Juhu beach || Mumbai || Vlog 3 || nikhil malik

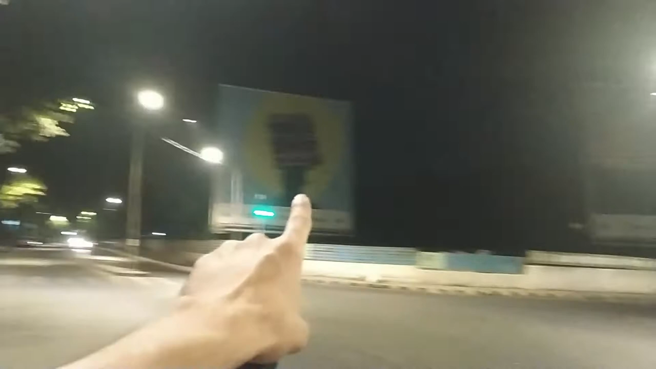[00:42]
और मैक्सिमम टाइम यहाँ पे एप्पल के ही लगे होते हैं।